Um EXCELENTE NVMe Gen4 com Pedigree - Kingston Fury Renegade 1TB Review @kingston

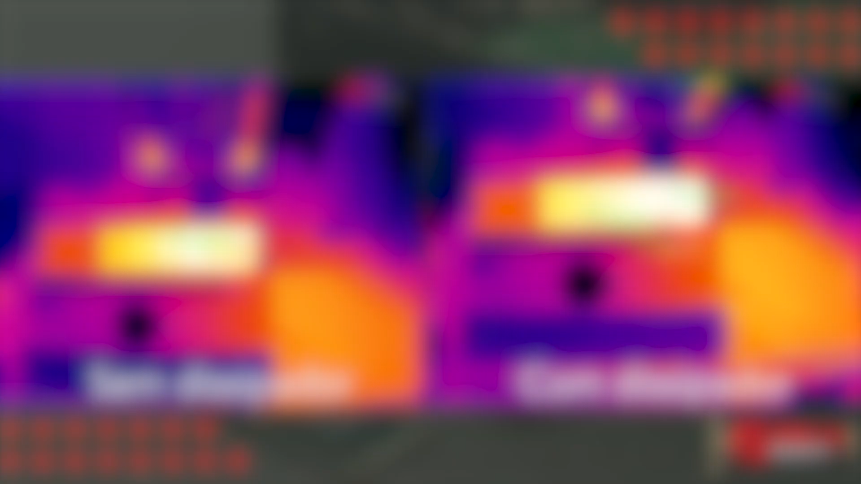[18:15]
E como vemos nesse time-lapse que vocês estão vendo agora, o controlador utilizando uma câmera térmica ultrapassou os 85 graus Celsius, o que fez sim com que o SSD sofresse Thermal Throttling em cenários de escrita longa e prolongada, entendeu? Porém, o seu sensor estava de 71 graus,
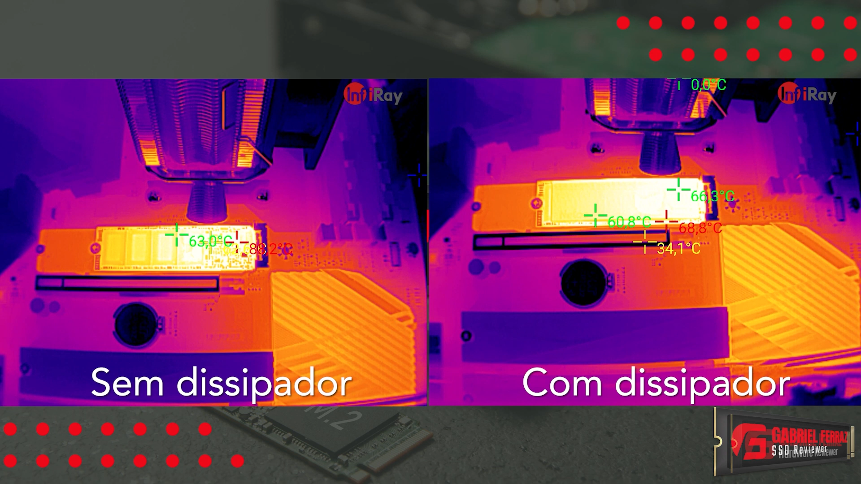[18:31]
o que estava bem abaixo do que a real temperatura que estava no IHS do controlador.